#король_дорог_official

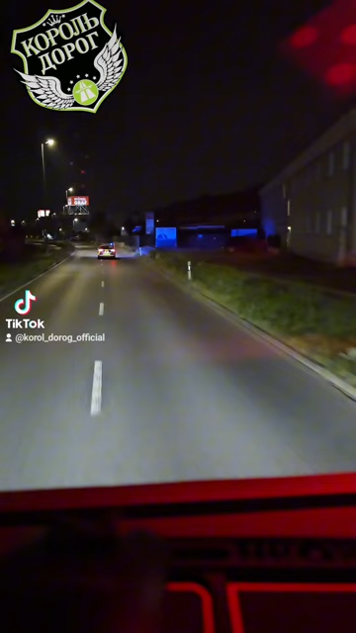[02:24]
Смотрите, вы знали, что полицейские машины могут мигалки синие сверху только наперед включать? Сейчас получается мигалки только наперед моргают, да? Назад не моргает, получается, они меня не ослепляют, да?
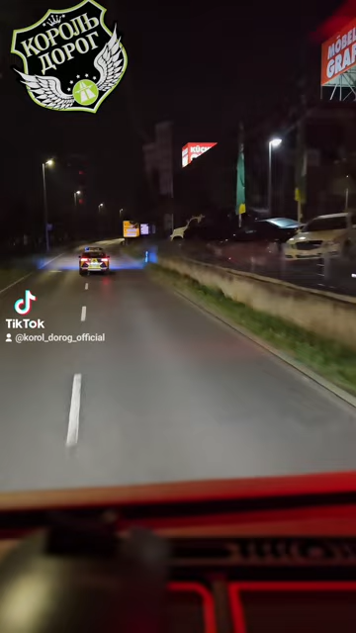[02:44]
Здесь чуть-чуть. Мы сейчас уже справа. На следующем светофоре и получается на автобане, да?